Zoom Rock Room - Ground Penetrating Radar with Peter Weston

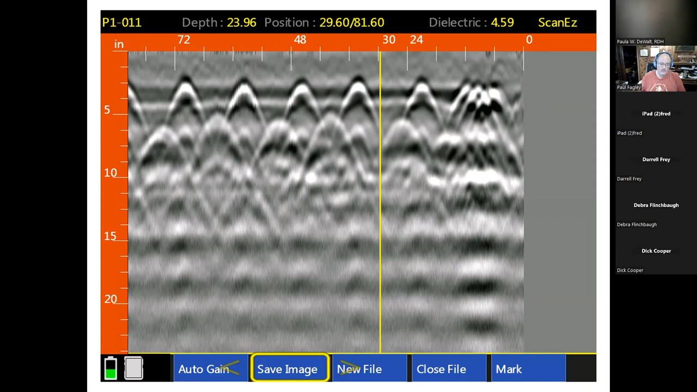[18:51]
there's my cursor there's actually a second layer underneath this top layer but you can you can see very clearly that parabolic curve that is typical with anomalies that show up on radar now the the early systems
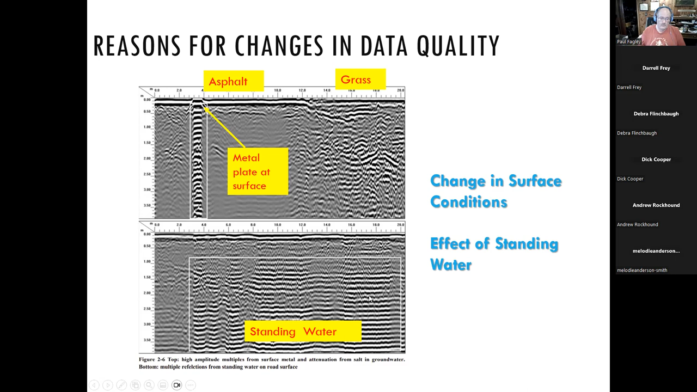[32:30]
large quite thick has a similar effect here as the metal where it's thick banding and just repeats kind of echoes the whole way so anyway I will
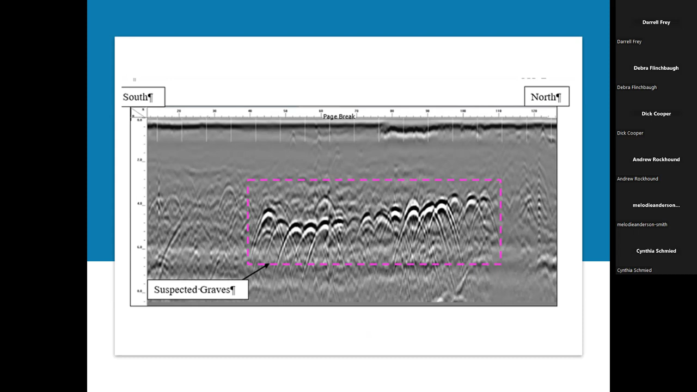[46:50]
anomalies lined up and these actually did turn out to be graves
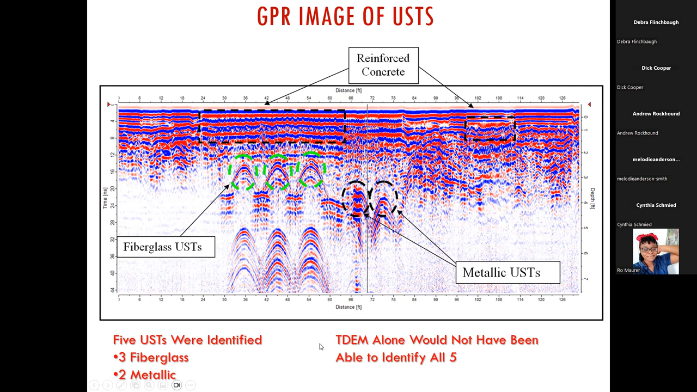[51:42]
USTs which essentially the metal detector obviously would not have picked up so I think yeah so that basically that is